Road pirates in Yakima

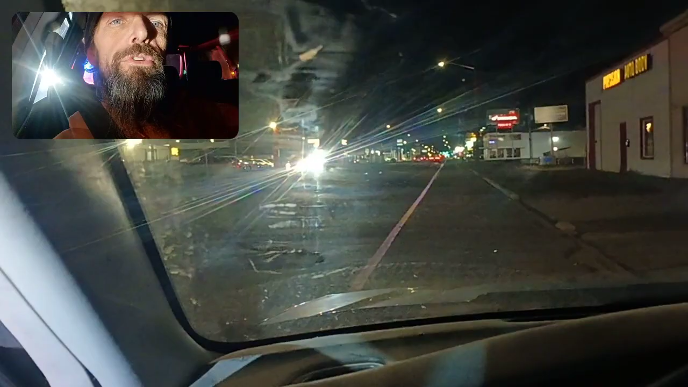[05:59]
Oh, and they're over there pulling somebody else over. So I was told. Yes, sir.